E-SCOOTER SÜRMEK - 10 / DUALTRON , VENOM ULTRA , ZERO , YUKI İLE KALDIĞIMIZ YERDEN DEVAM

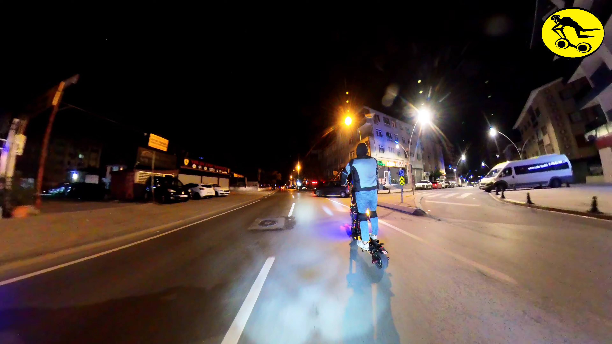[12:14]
nereden gireceğiz? Düz abi, düz. Bayağı yol var.
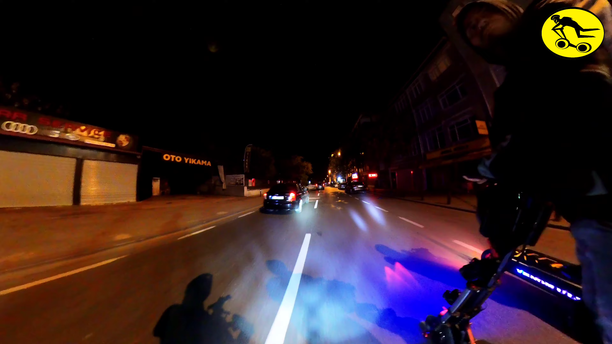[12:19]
Sol tarafta cam park var yani, geçtik. Hayır, bizim yerde daha var. Ha, tamam. Sen biliyor musun?
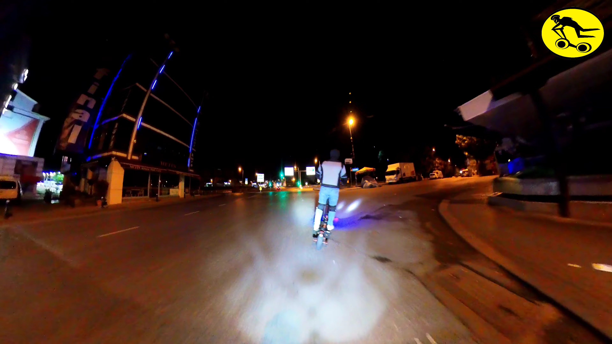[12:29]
Tamam.
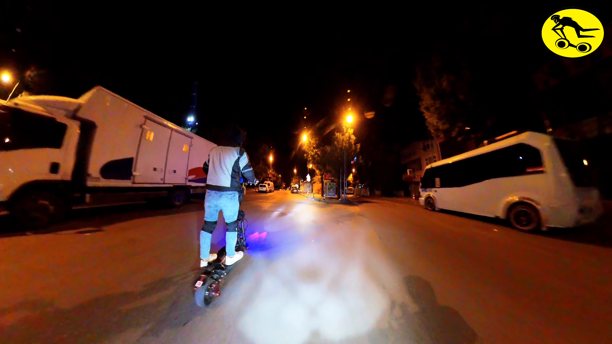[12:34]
Tamam. Çok iniş çıkış var burada ha. Burada çok iniş çıkış var.
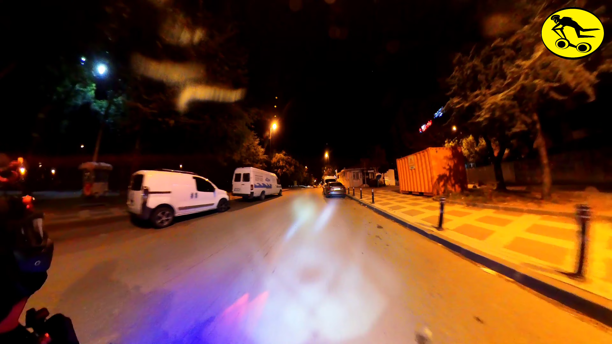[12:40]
Yok. Var. Bir iniş var. Hayır, çıkış da var.